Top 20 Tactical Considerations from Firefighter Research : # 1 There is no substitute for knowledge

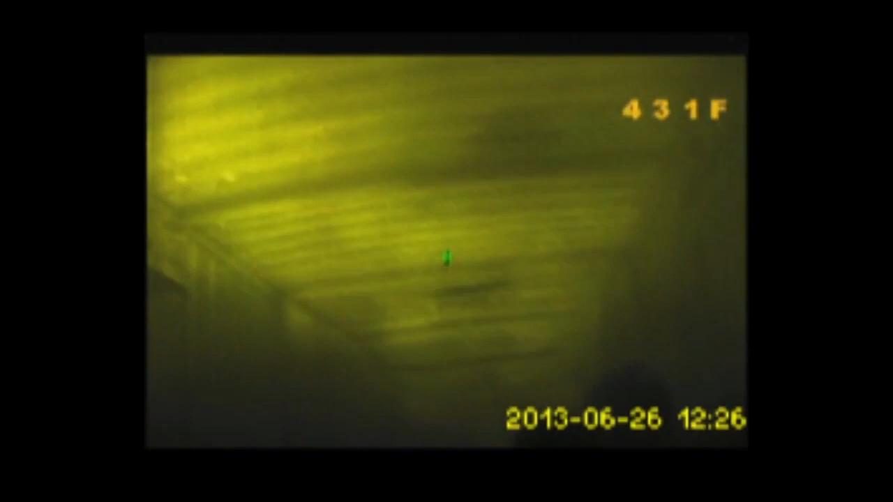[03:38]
On screen: spot 431°F
We'll talk about some of them, but real quick, they're talking about removing the
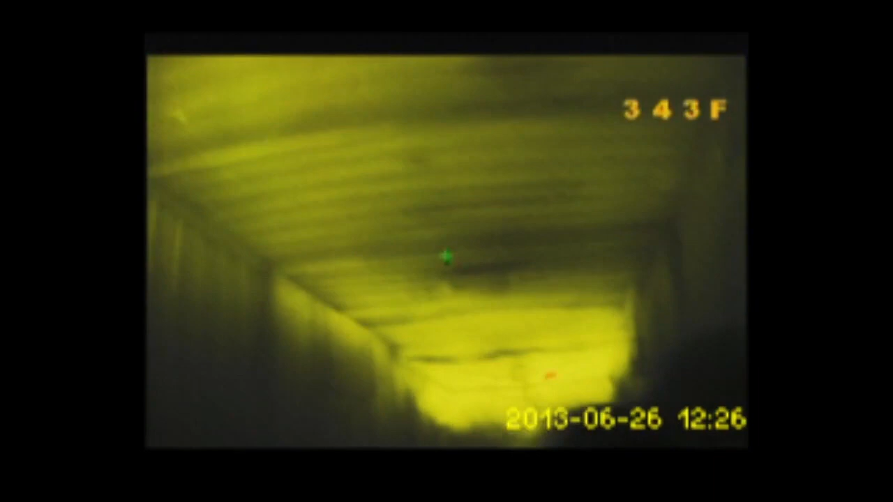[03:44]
On screen: spot 343°F
temperature readout from thermal imaging cameras because fire departments are misusing that across the board. If you're taking a wall temperature to tell you what the safety of that room is,
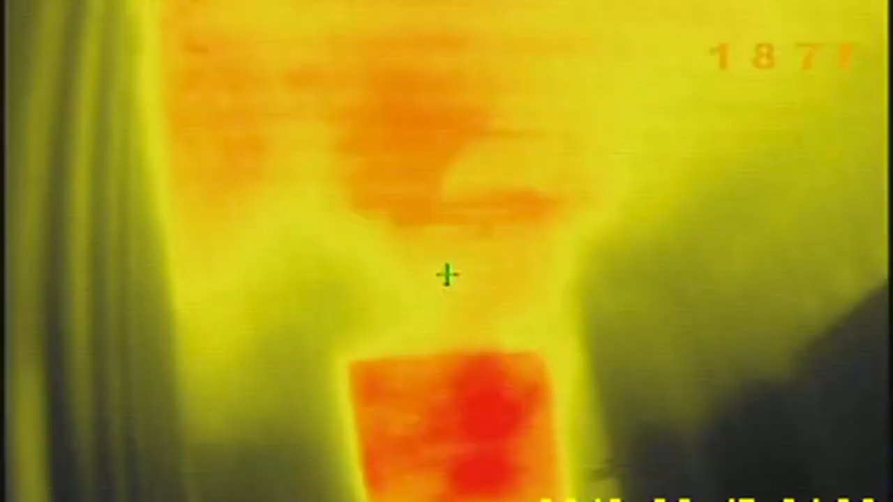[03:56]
and the wall temperature is 100 degrees, you could have a gas temperature of 1,000 degrees over your head,
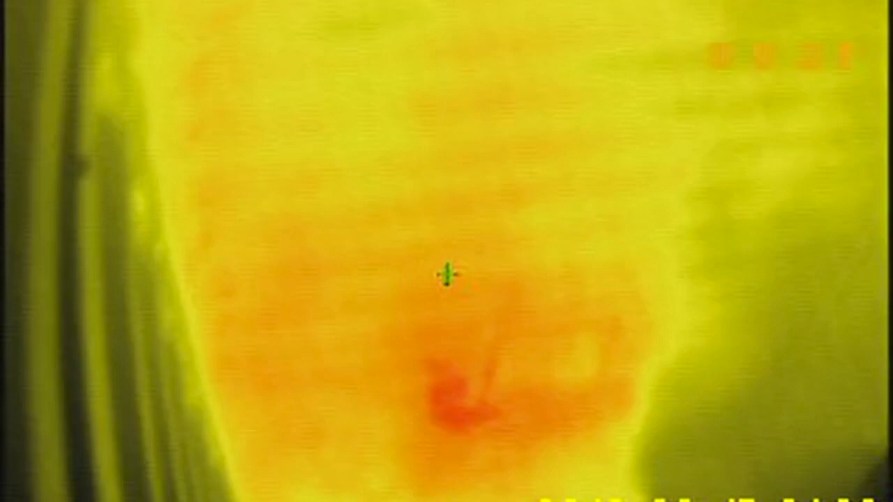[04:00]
but you're going to be looking at 100 degrees on the IR camera. Oh, we're good. 100 degrees. Let's keep moving. Because we don't understand what that temperature really is.